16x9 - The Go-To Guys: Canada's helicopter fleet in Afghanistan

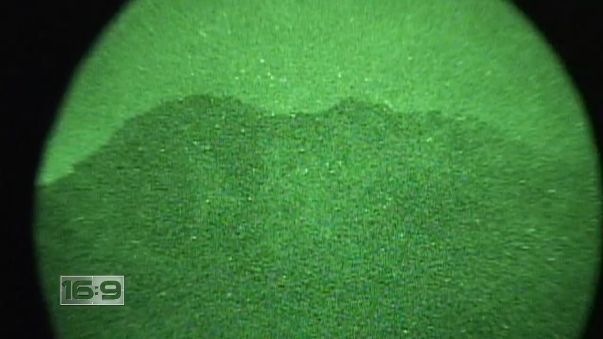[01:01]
Weaving our way through the mountains west of Kandahar in complete darkness,
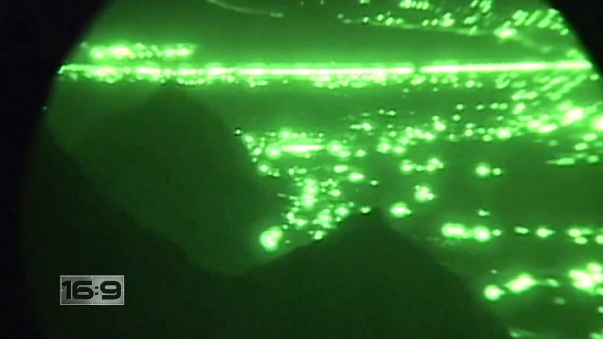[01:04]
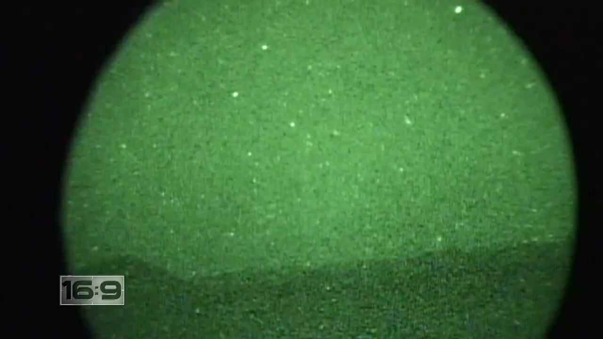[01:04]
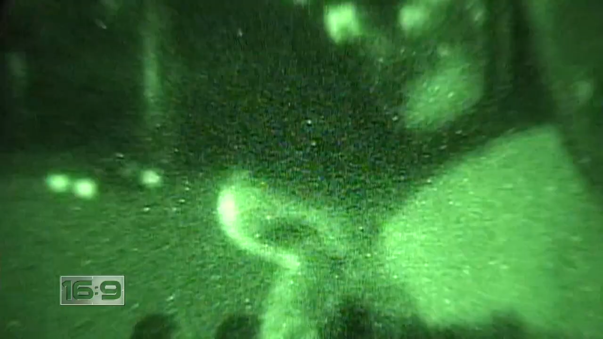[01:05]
the pilots find their destination using night vision goggles.
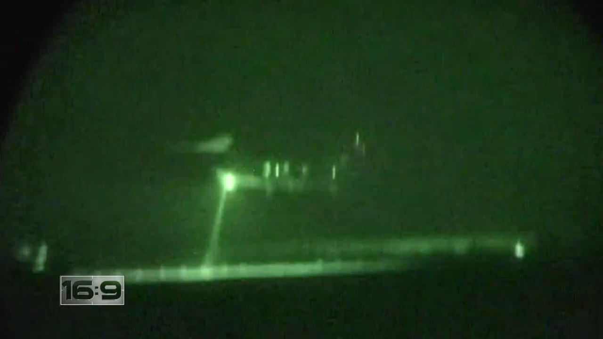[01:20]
We're escorting a Chinook helicopter carrying
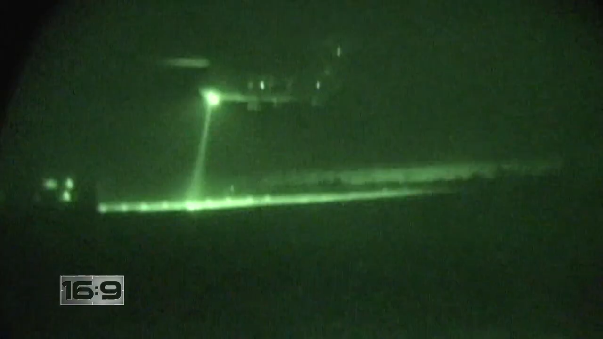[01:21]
soldiers about to attack a Taliban IED factory.
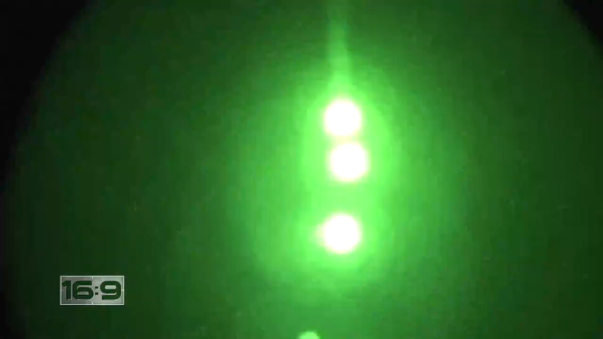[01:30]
High above the landing zone, an airplane drops infrared flares that light up the night, but only if you have night vision.
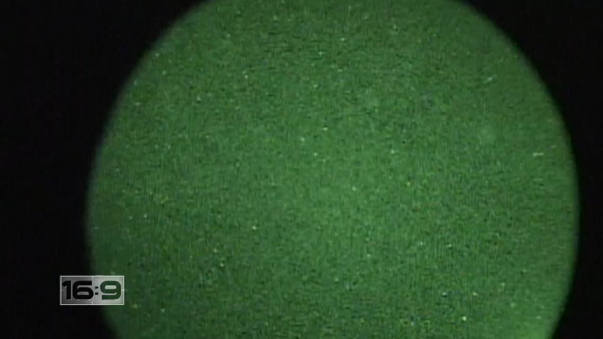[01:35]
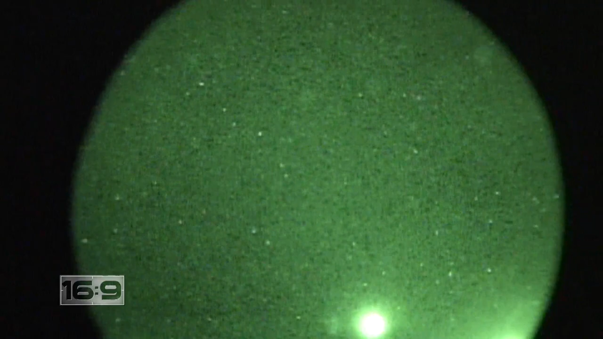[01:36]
For the Taliban, it's totally dark.